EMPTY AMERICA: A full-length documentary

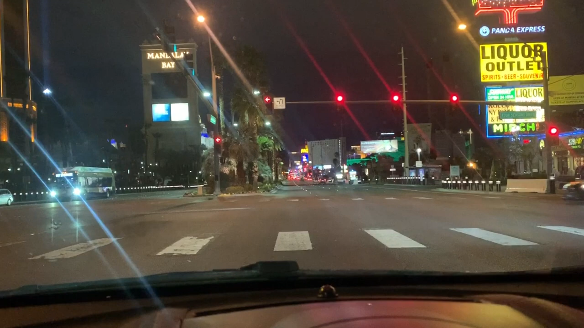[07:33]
Here we go. This is Friday night on the Las Vegas Strip, which is always bumper to bumper, especially on a Friday. Ubers and taxis, vans and shuttles. And tonight, not even the signs are lit up. Mandalay Bay sign is dark. All the casinos and hotels are obviously closed.
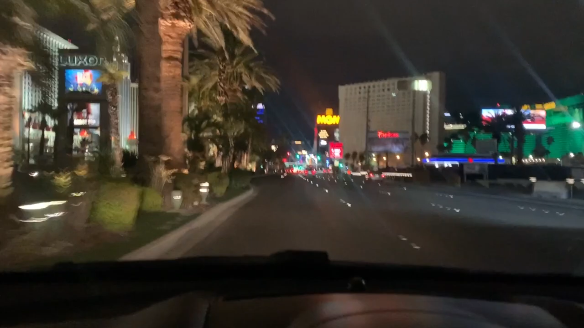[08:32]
All the distracting lights and pizzazz. Bit of a police presence still. Yeah, this is absolutely bonkers how empty it is. MGM sign lit up with "Nothing is more important to us than your safety. We look forward to welcoming you back soon."
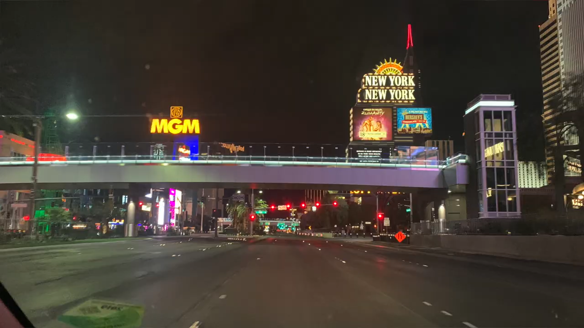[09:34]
Wow, ghost town. Cosmopolitan and Aria, completely dark. You know what's crazy? There's no hotel lights on either. Like, usually these things are lit up with hotel room lights.
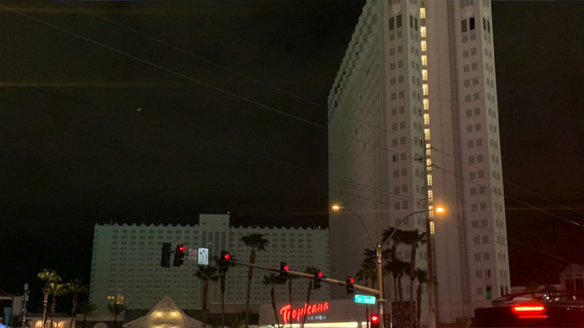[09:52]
And obviously those are all dark as well. So it makes it even more ominous.
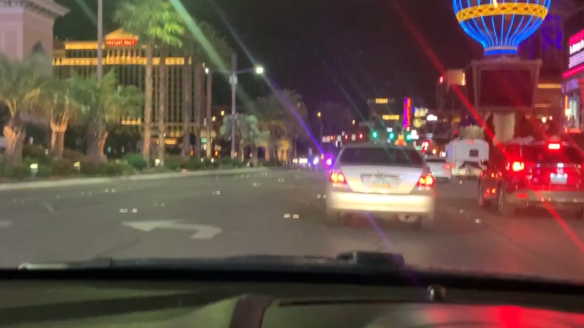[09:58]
which is still out pulling people over. Well, that's good.
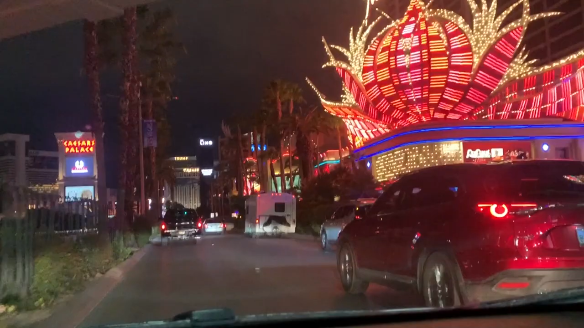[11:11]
Barriers in front of all the hotels. All the casinos and hotels, making sure you don't go in. And what's even crazier is this is March Madness weekend. This was supposed to be, like, the weekend in Vegas. It's supposed to be packed all weekend. That's like a lot of the casinos, the sports books, like their second biggest day of the year besides Super Bowl.
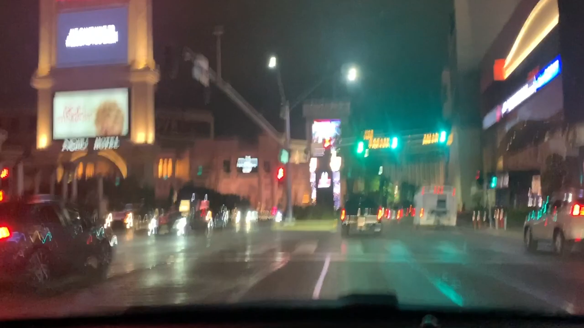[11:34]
And all that down the drain. No one's here. No one's gambling. No one's staying in the hotels. No one's eating, drinking. They shut them all down a couple days ago.
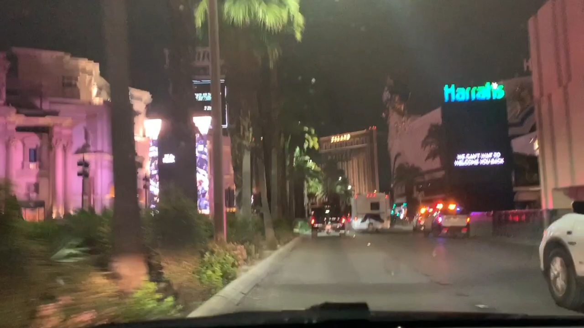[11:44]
Have a a stay-in mandate going up around the city. So this might be the last night to get these shots. Mirage has turned off their lights on the signs as well. A couple signs are still up. I wonder if they're on timers or what, because I know none of the places are open. Maybe it's just positive thinking. Yeah, they got police at the front of all the casinos, so you don't, I guess, making sure you don't go in.
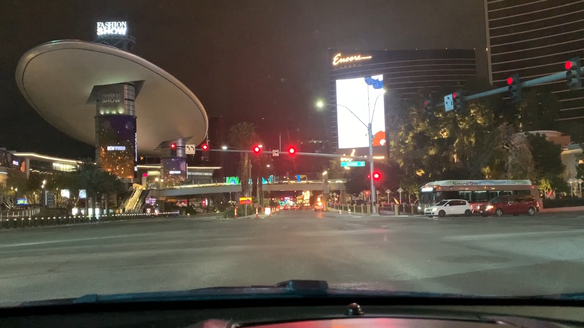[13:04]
This is shocking. I've been to Vegas 100 times in my life, and I've never seen it this dark and quiet.
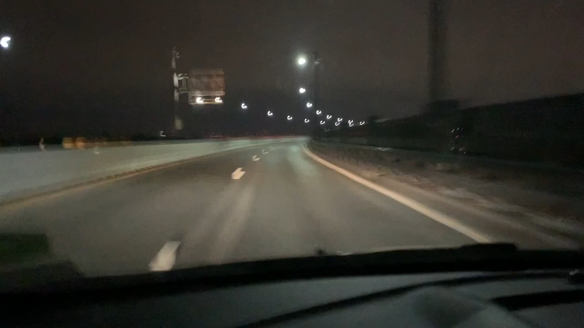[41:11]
the Pulaski Skyway, heading into New York City.
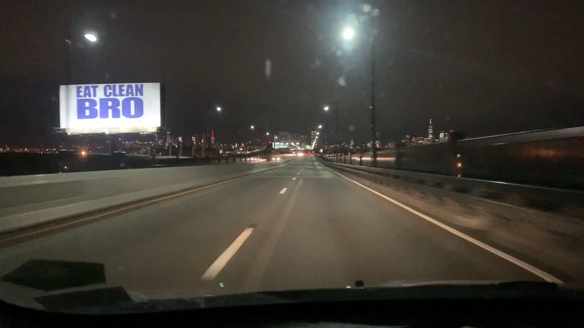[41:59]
Still lit up. Probably the more unusual since everybody's staying in their apartments right now. The Empire State Building. I saw a video of it online, or I saw pictures of it, but it's flashing red to signal that New York is in trouble. And seeing it live, it's kind of, it's pretty damn eerie.
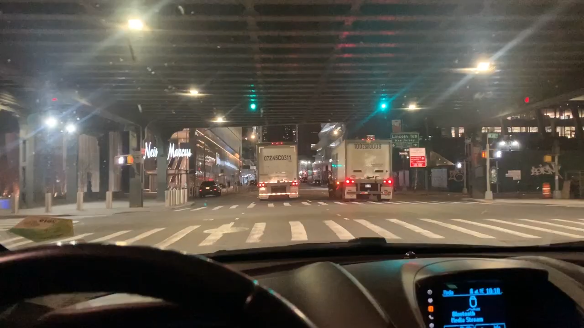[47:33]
cops out tonight. Truckers and cops. I used to do this walk when I was living in, staying in Hell's Kitchen for a couple months, and I'd go down to, I guess, Chelsea to go hang out.
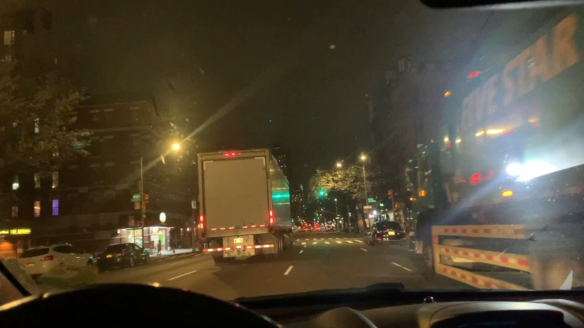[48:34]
The garbage, essential services, of course. Looks like there's some bodegas and stuff open.